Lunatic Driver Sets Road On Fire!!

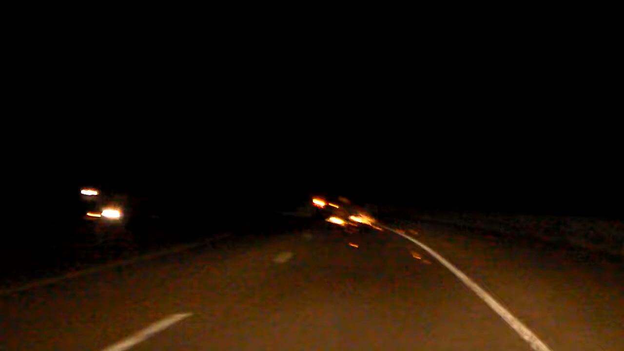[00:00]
going down the interstate following somebody on my way home from church. This is what I'm seeing.